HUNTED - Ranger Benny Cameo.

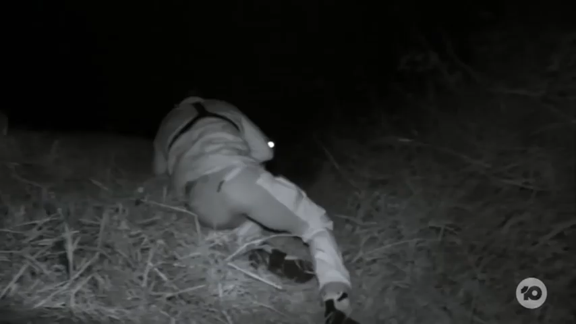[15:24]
Roger Sean. I'm about one minute out from position.
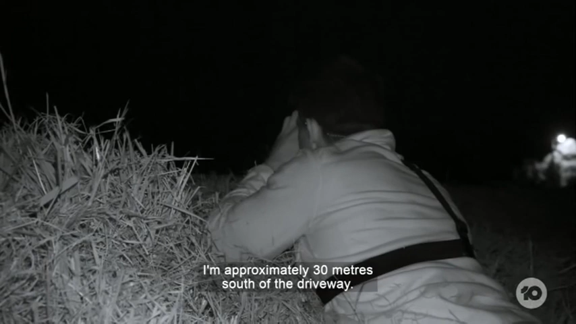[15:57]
I'm approximately 30 metres south of the driveway. I've got good albs over the house.
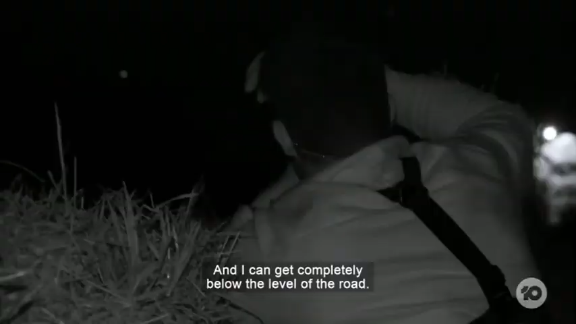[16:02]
And I can get completely below level of the road. How many seconds to get to the driveway?
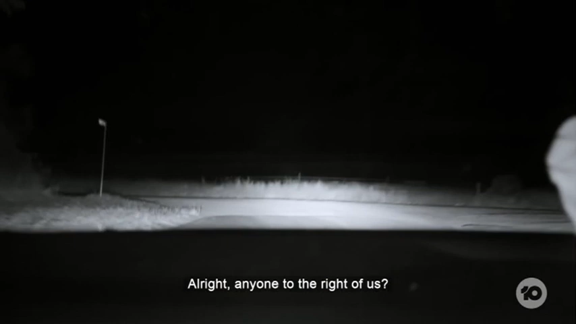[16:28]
Right of us. Dead End Street down there.
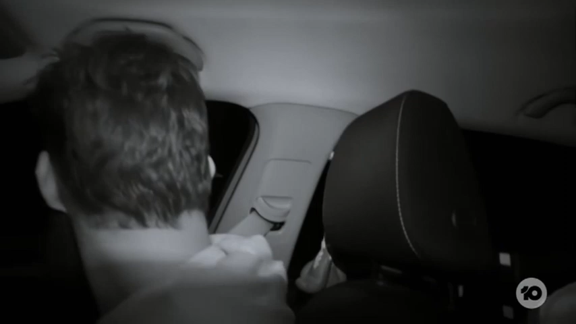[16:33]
Yeah, that's where the dirty hunters would sit in their car and wait. Vehicle coming up.